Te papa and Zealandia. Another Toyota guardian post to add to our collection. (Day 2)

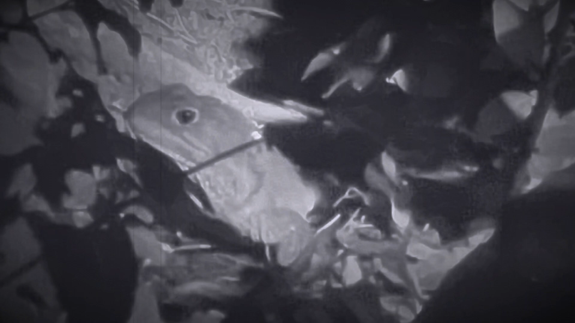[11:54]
Brian, isn't it male or female? That's not a small one.
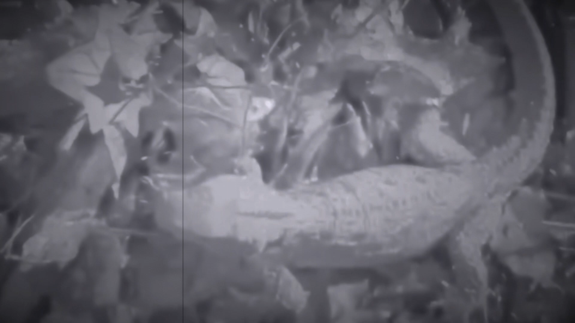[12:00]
That's little. Let's have a look. Let's have a squizzle.
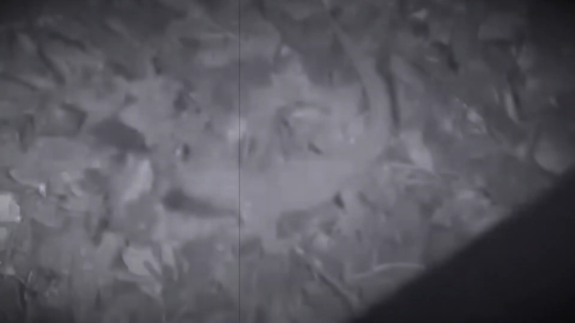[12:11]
Okay, I would say that one is a female.